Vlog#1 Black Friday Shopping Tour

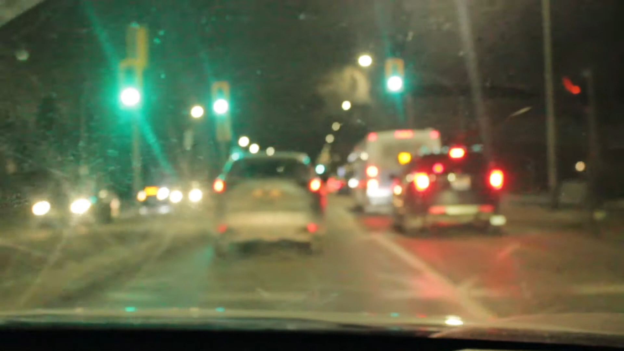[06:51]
ਇੰਝ ਲੱਗ ਰਿਹਾ ਜਿੱਦਾਂ ਰਾਤ ਦੇ 10-11 ਵੱਜ ਚੁੱਕੇ ਹੋਣ, ਔਰ ਕਿਉਂਕਿ ਬਲੈਕ ਫਰਾਈਡੇ ਦੇ ਈਵੈਂਟ ਦੇ ਕਰਕੇ ਸੜਕਾਂ ਦੇ ਉੱਤੇ ਟ੍ਰੈਫਿਕ ਵੀ ਬਹੁਤ ਆ ਅਤੇ ਸਾਨੂੰ ਟਾਈਮ ਲੱਗ ਰਿਹਾ ਇੱਕ ਜਗ੍ਹਾ ਤੋਂ ਦੂਸਰੀ ਜਗ੍ਹਾ ਜਾਣ ਦੇ ਅੰਦਰ,